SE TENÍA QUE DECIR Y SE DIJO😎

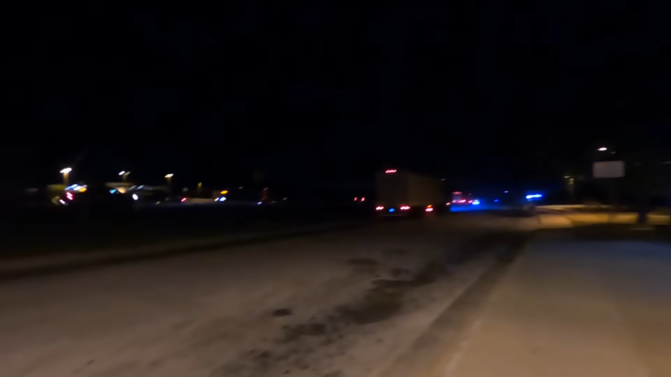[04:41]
ahorita ya se paró otro troca por ahí, así que, pues aquí pueden ver, miren,